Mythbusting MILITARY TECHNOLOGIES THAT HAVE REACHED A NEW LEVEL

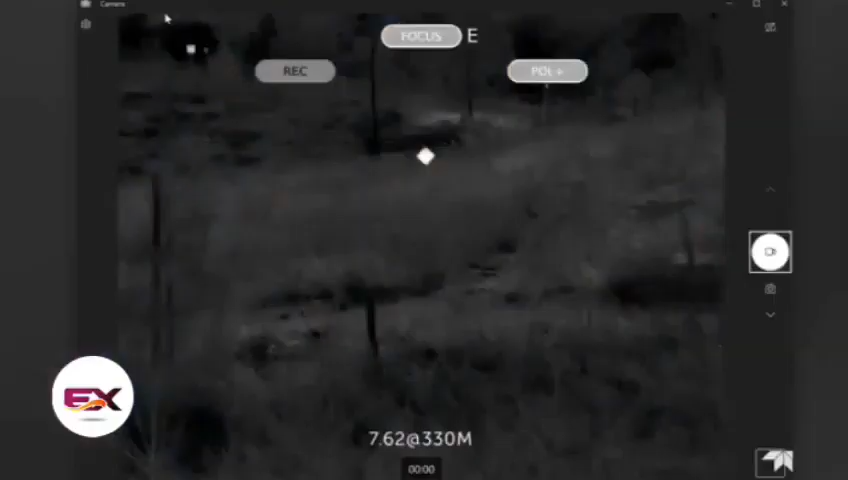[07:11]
This scope can see bullets up to 2200 meters away.
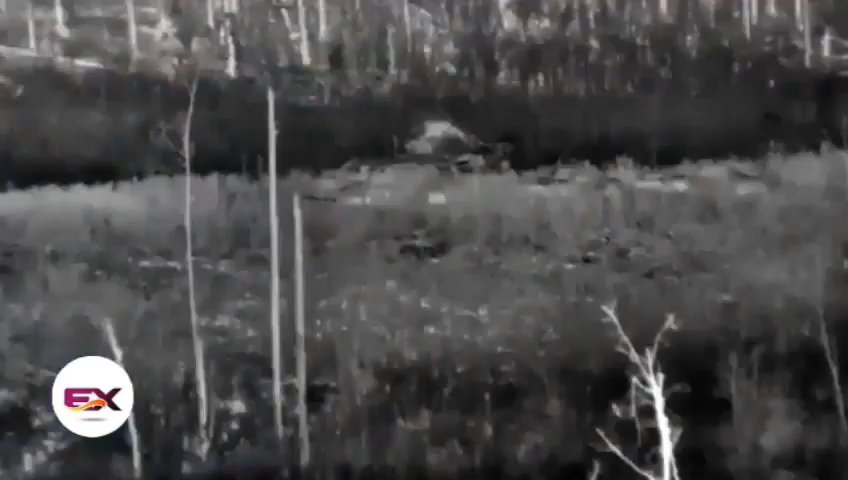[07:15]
Not tracers, but just regular bullets.